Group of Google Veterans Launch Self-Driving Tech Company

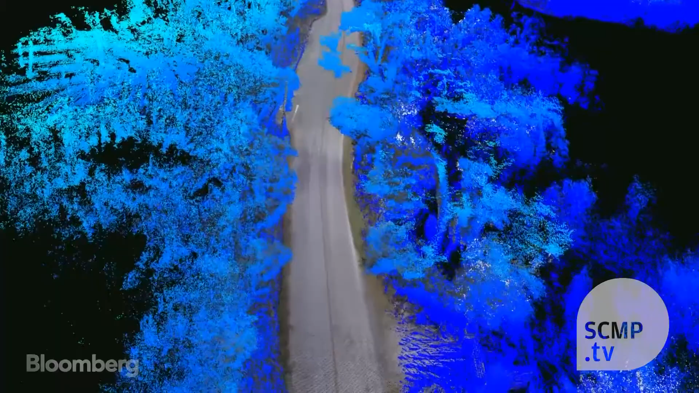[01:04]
TomTom and Google itself to make the best 3D maps.
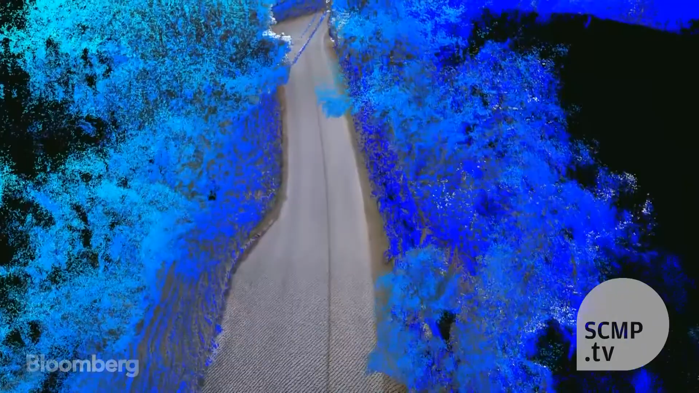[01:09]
Unlike Google and Apple maps, the DeepMap system is aimed at helping robots navigate, rather than humans.
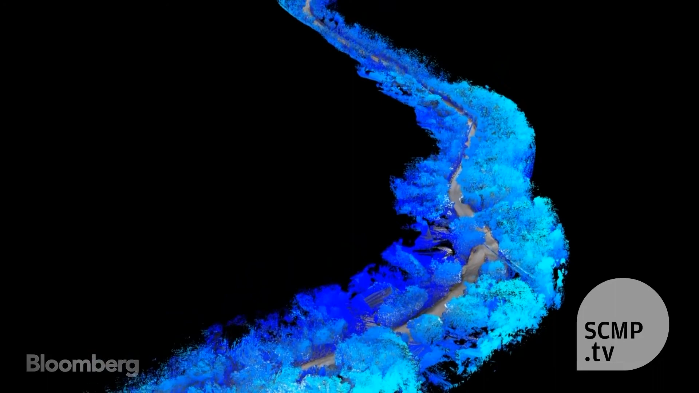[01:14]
The 3D maps complement the car's sensors by giving them a detailed awareness of the environment outside the car's field of view.